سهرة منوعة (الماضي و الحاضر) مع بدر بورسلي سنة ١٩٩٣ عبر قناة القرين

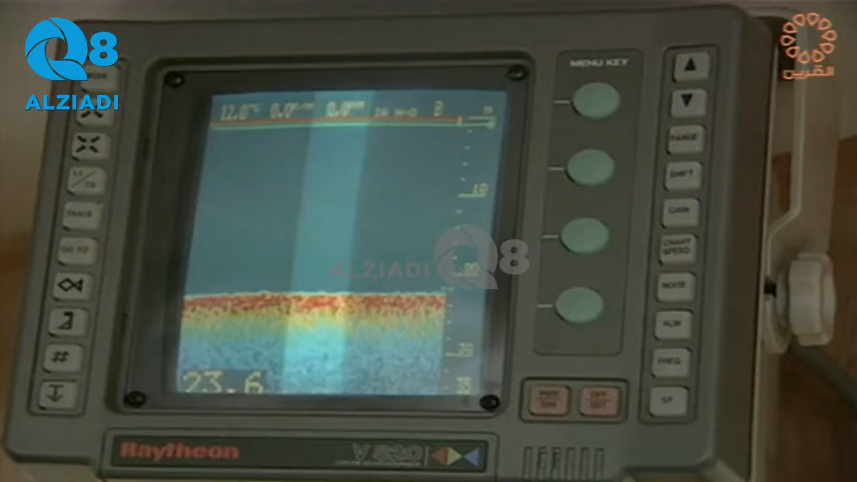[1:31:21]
الباحث عن الاسماك تقريبا. هذا الجهاز طبعا يبعث موجات الكترونيه معينه
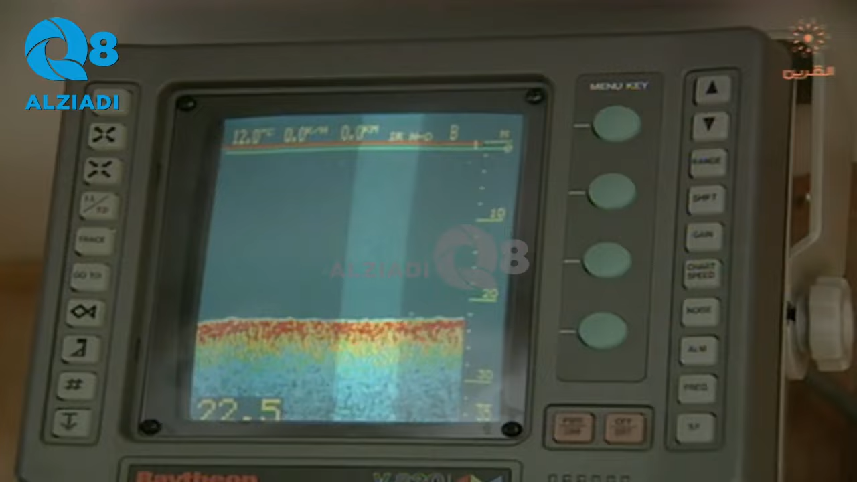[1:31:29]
ويرجع يستقبلها ايضا بعد ما تنعكس على جسم معين، في الحاله يكون سمك،
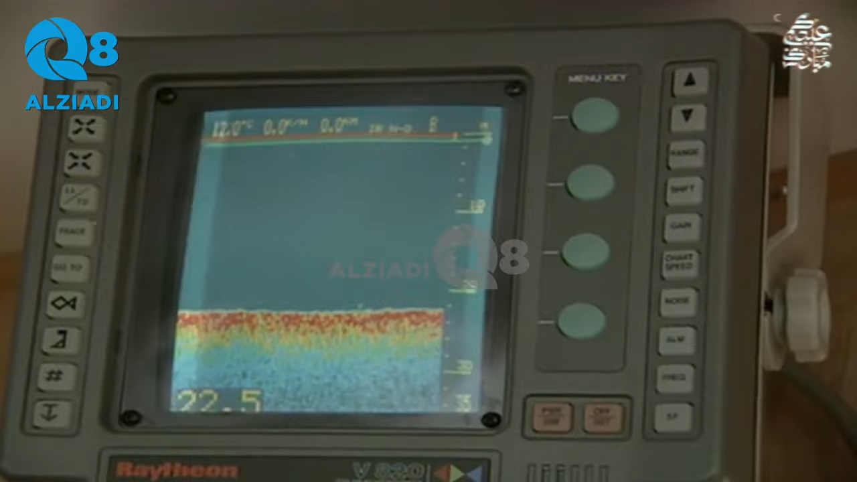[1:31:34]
ويبين لك عدد الاسماك الموجوده في هذا المكان.